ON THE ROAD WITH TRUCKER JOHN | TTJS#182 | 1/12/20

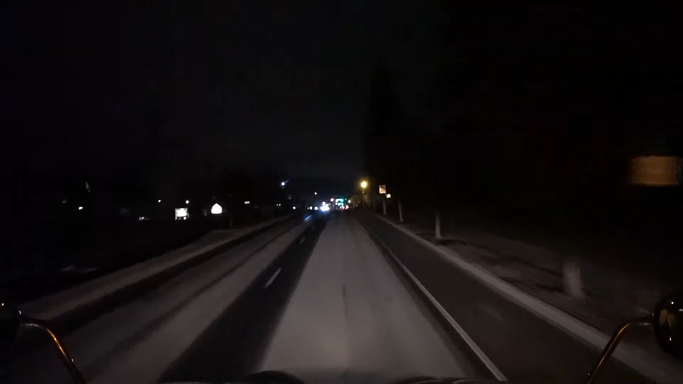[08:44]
degrees temperatures drop down a lot more now see all the trees and everything are coated with ice up here i think they had a little bit of an ice storm up this way